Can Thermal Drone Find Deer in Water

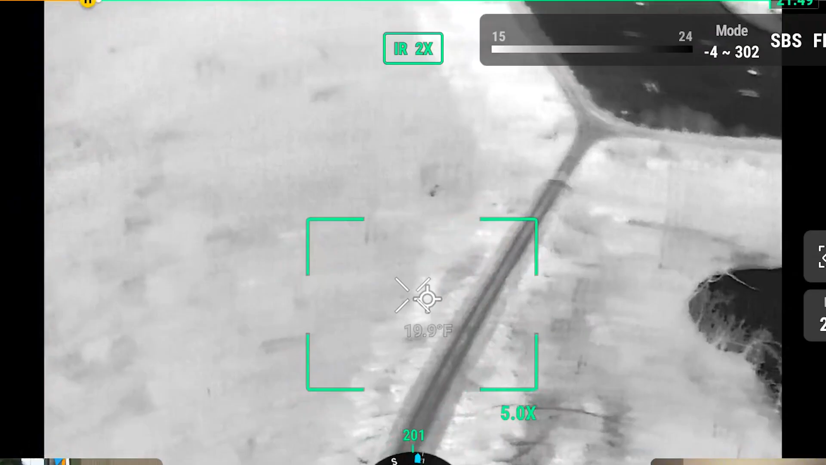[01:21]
On screen: spot 19.9°F
iskslif.com. It's on your altitude, don't you? Yes, I'm 281.
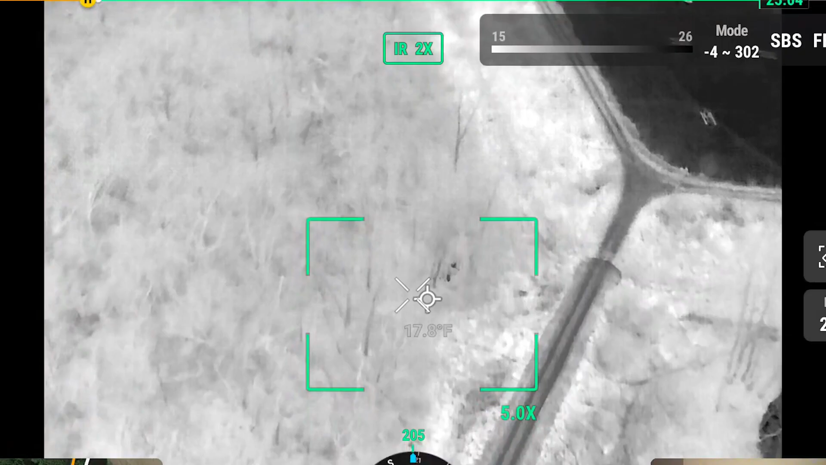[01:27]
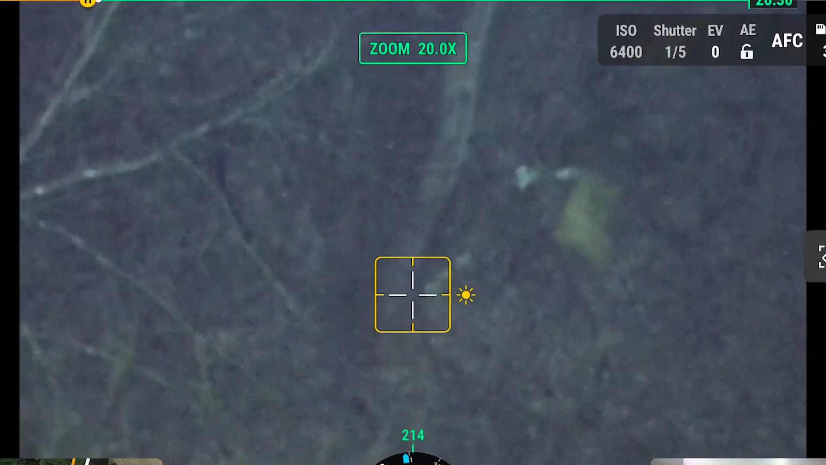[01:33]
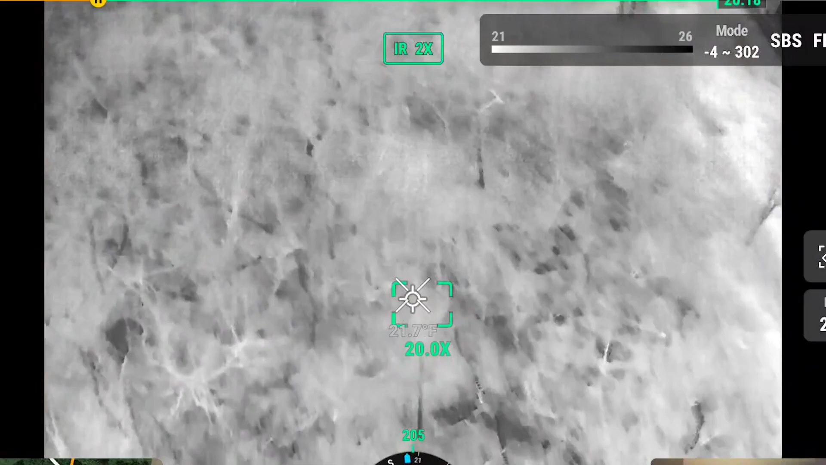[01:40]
I thought it would be a red spot or something. I do black. A different color palette. I seem to see the black better than I can the red.